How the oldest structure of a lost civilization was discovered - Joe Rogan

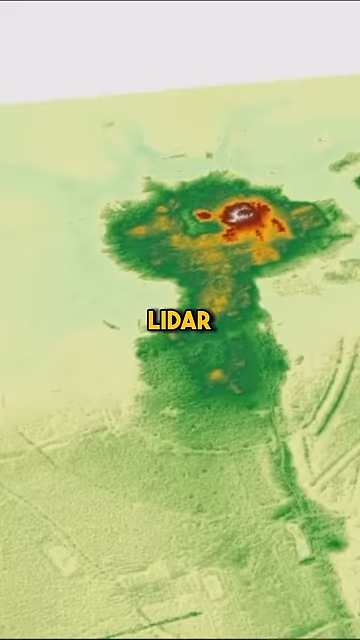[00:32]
there's similar structures that are all over the area. So this is just one of many of these structures.